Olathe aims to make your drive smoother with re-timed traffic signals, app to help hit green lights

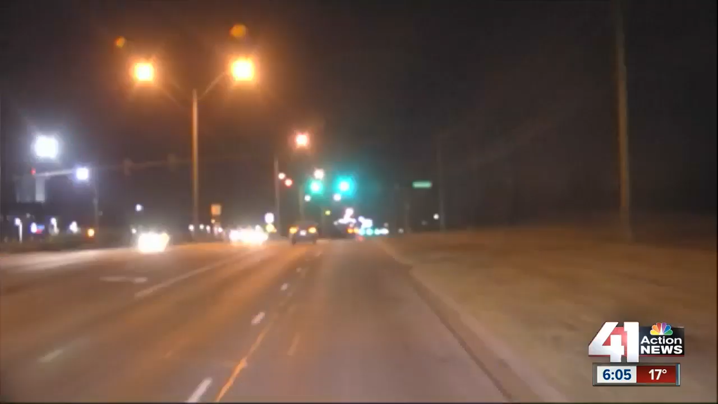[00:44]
As you look, it says that the light ahead of us is green, and when we go ahead and look through the StormTracker camera, we see it is indeed green. Now, the city launched this app just last year, and I was able to ride along with a traffic engineer as they kind of used it.